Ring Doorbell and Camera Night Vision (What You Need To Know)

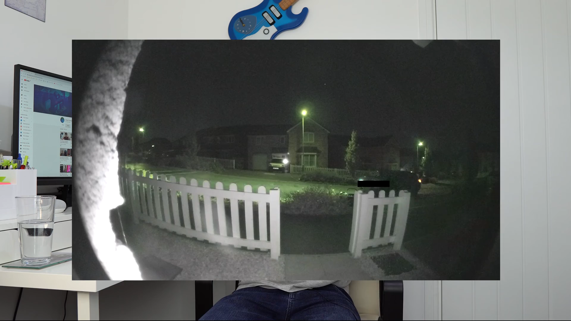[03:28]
One good thing that Ring does offer though is colour night vision,